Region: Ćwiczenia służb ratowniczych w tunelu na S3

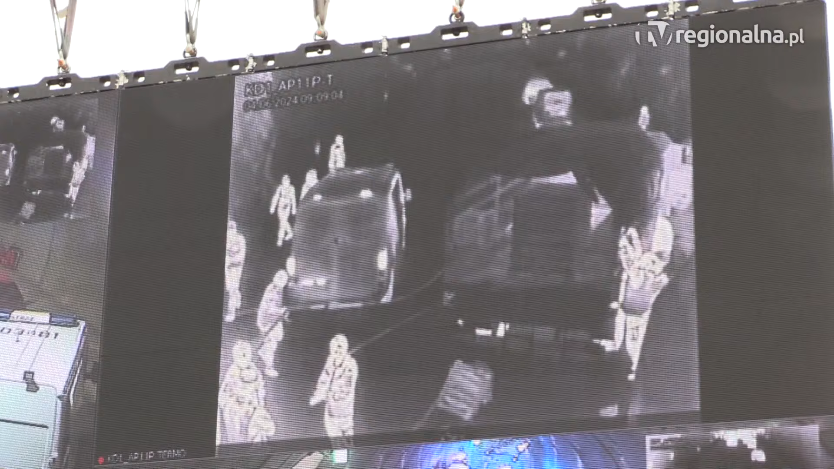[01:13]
obserwacji co się dzieje w zadymieniu, systemy nagłośnienia dedykowane do obiektów tunelowych, wentylacja.